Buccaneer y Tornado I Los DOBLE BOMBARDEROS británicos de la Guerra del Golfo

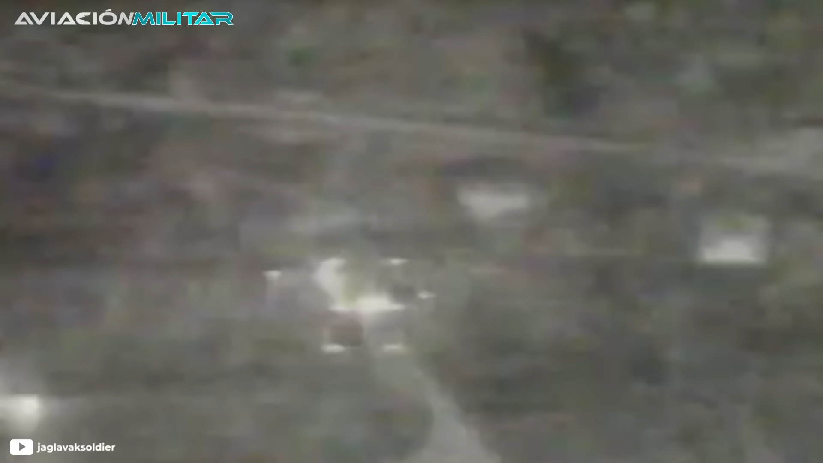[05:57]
Los Buccaneers señalaron el objetivo y los Tornado lanzaron sus bombas de alto impacto.